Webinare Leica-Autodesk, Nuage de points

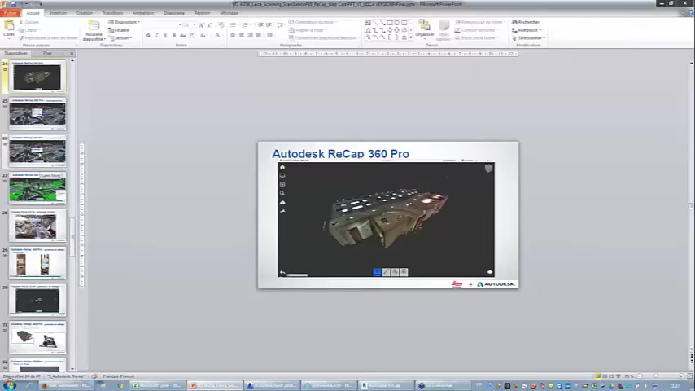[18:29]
Voilà. Alors, dans la procédure, lorsque vous avez utilisé l'option, vous allez décider de la précision que vous voulez utiliser. Donc, très précis, ça veut dire qu'on va être à des points, je dirais, inférieurs à une distance de 5 mm ou pas du tout précis. Et donc, en fait, le logiciel va décider des points qu'il va pouvoir supprimer.
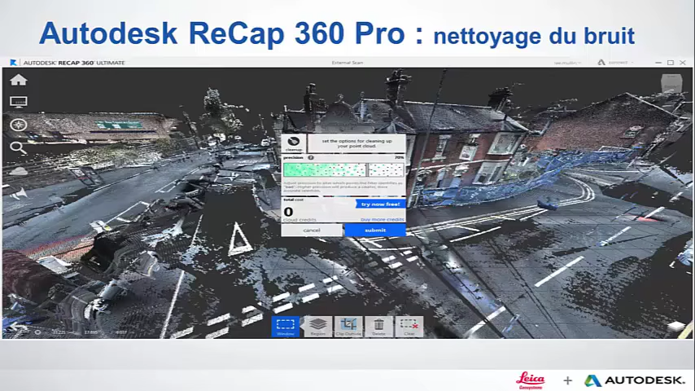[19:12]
Comme vous le voyez en dessous, Try Now Free, donc c'est un service cloud gratuit pour le moment. Et donc, lorsque vous avez réalisé cette sélection et cliquer sur Submit, il va procéder à ce calcul-là.
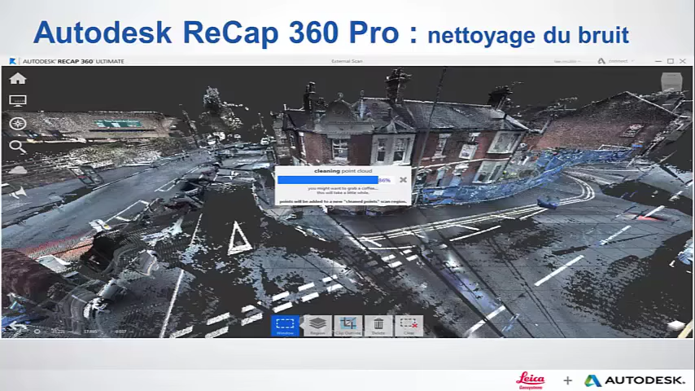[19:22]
donc via le cloud et vous restituez le résultat. Alors, il ne va pas supprimer les points, il va créer uniquement une sélection de points que vous serez capable de cacher ou de supprimer. Comme vous pouvez le voir sur la droite, on voit les points en vert qui représentent le bruit. Et une fois que vous les cachez ou vous les supprimez, vous obtenez une scène qui est nettoyée. Si vous voulez plus d'informations, vous trouvez
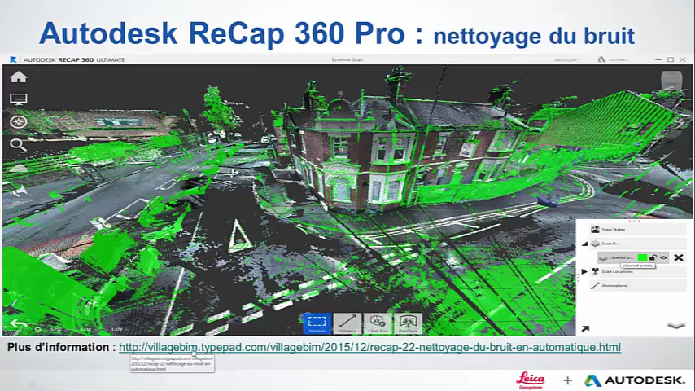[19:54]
un lien HTML vous montrant comment se réalise cette fonctionnalité.
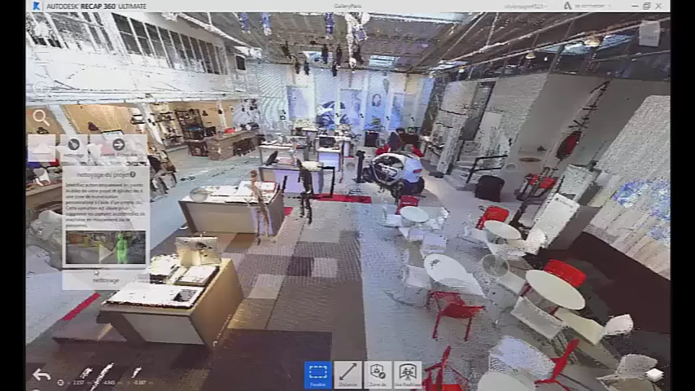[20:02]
Alors, comme je vous l'ai expliqué, le nettoyage du point passe par le cloud. Alors, je vais avancer un petit peu la vidéo. Ça ne démarre pas là ? Si, si, c'est bon. Ça passe. Donc, comme je disais, gérer cette fameuse précision. Donc, 100% on va en fait faire on va vraiment aller dans une très grande précision des points constituant le bruit.
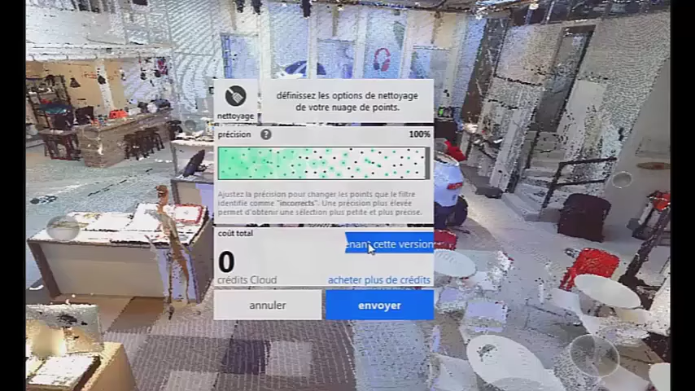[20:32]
Lorsque vous allez cliquer sur envoyer. Donc, le nettoyage est effectué.
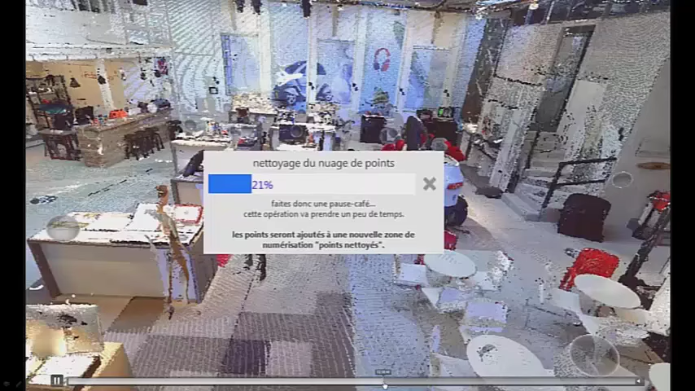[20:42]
Alors, c'est plus ou moins rapide suivant le nombre de vos scans et suivant la totalité des points, bien sûr.
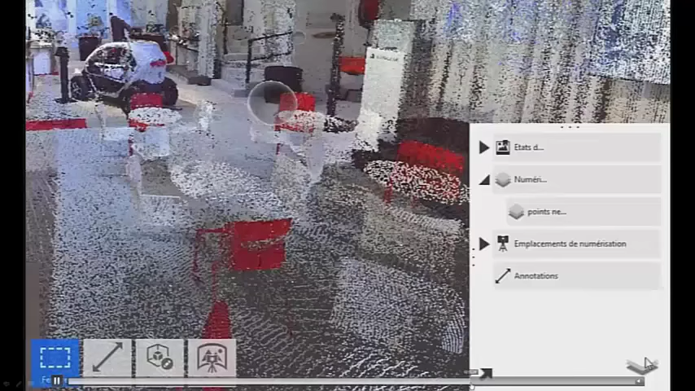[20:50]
Et une fois réalisé, comme je vous l'ai dit,
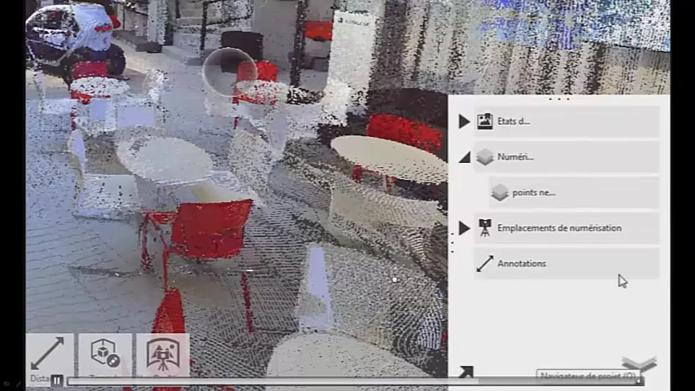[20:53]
il vous crée cette fameuse sélection de points qui représente le bruit.
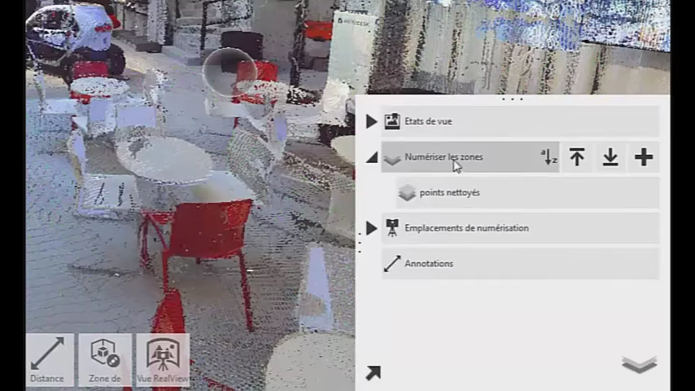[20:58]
Lorsque vous sélectionnez, donc, vous voyez en vert les points représentant le bruit.
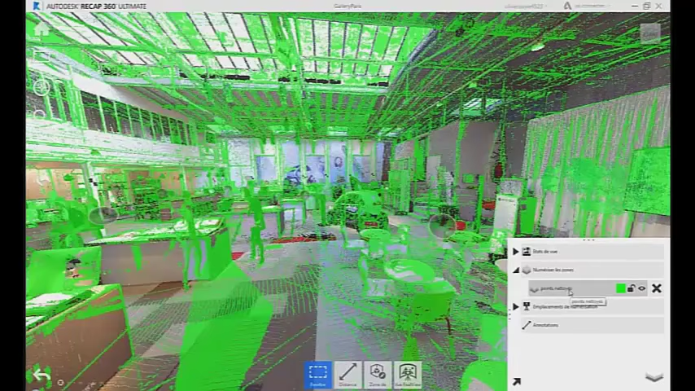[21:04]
Et là, si je viens les cacher, alors peut-être qu'il y a un petit décalage par rapport à ce que vous voyez et ce que j'explique.
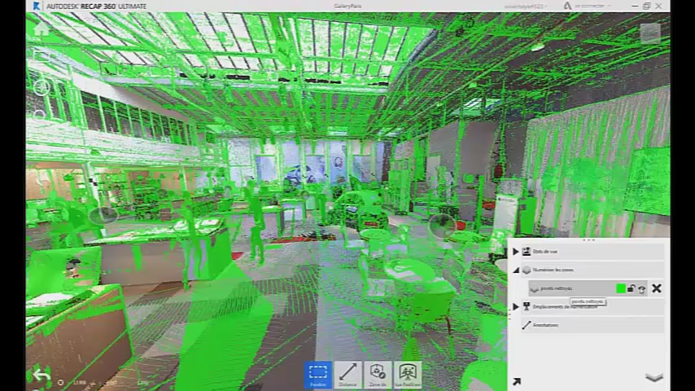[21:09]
Lorsque vous cliquez sur le petit œil pour cacher les scans, voilà. Vous voyez, ma scène est nettoyée. Alors, vous constatez le gain de temps parce qu'avant, il fallait le faire manuellement. Maintenant, cela est fait automatiquement.
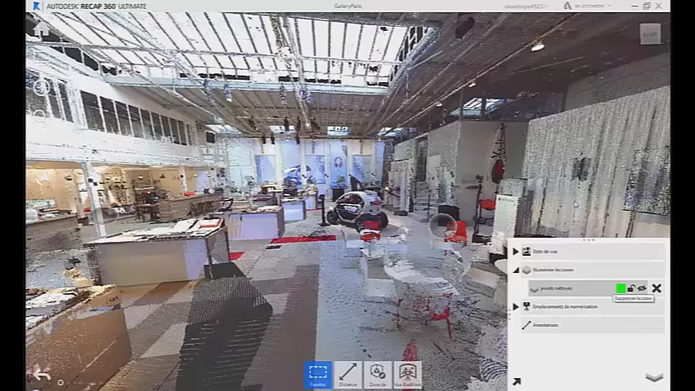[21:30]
Donc, c'est un gain de temps non négligeable.
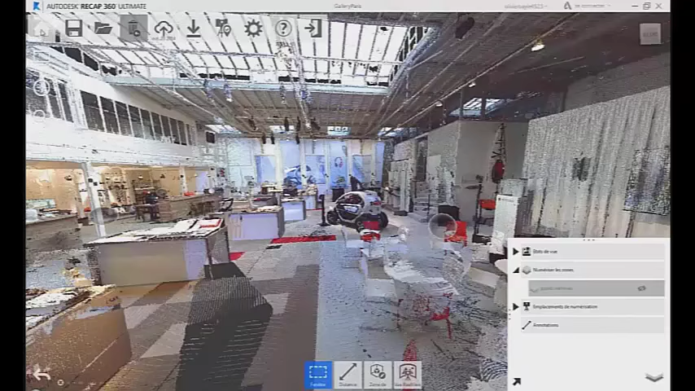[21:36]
Et comme je vous le dis, pour le moment, on est en version bêta et donc gratuite.
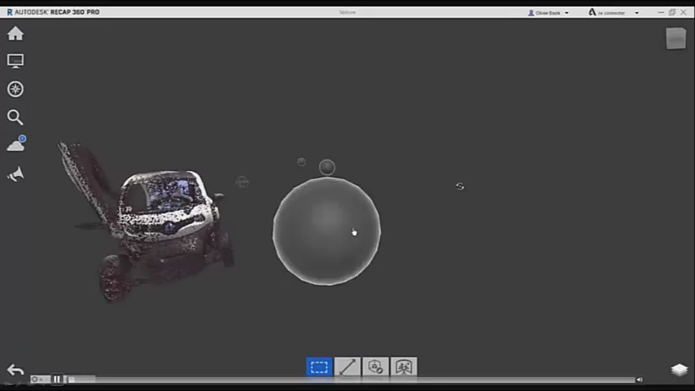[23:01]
La voiture correspondant au nuage de tout à l'heure.
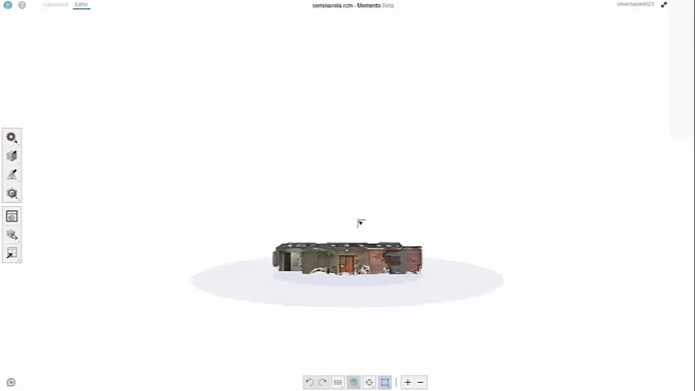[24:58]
représentant ce qu'on va utiliser lors du workshop à Paris. Je vous rappelle qu'ici, ce sont une partie des locaux Autodesk à Paris.
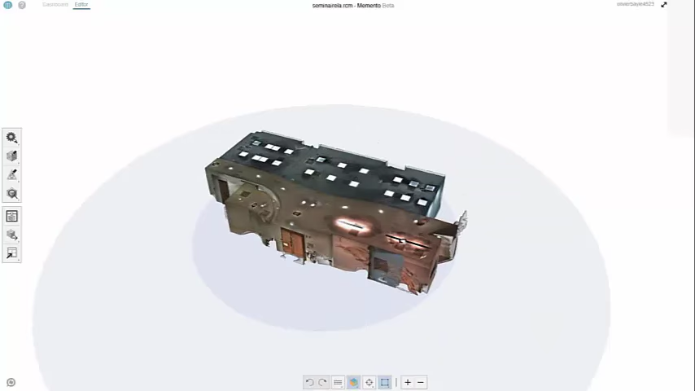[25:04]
Et là, je vous montre que c'est vraiment du mesh. Donc, à partir du nuage de points, j'ai transformé
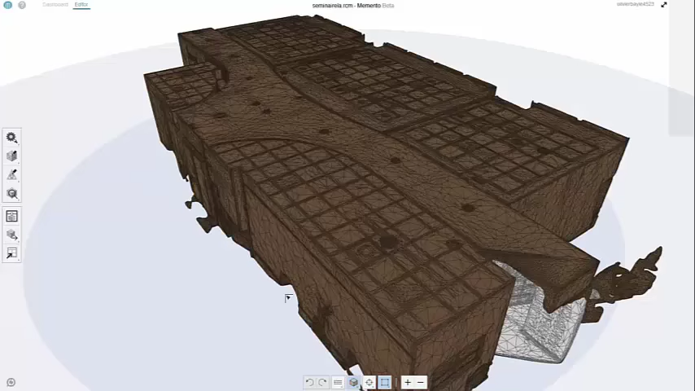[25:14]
cet objet en mesh. Et donc, Memento va me permettre de faire plusieurs choses,
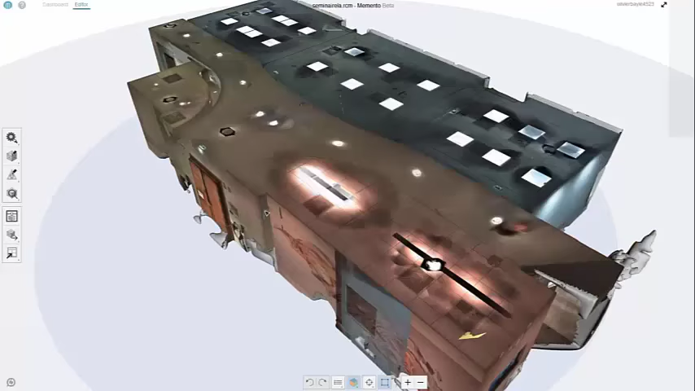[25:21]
notamment, par exemple, d'éditer ce mesh